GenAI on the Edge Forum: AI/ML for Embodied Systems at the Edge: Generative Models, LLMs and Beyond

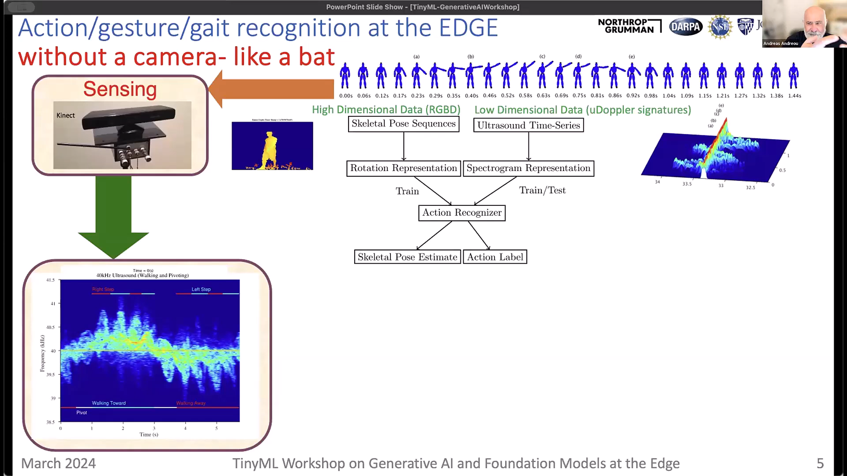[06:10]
Every bump there, it corresponds to an arm or a leg. And then, when you're moving away, the frequency shifts are positive. When you're coming forward, shifts are positive. When you're coming back, shifts are negative. So, now, we take that, we put them into models.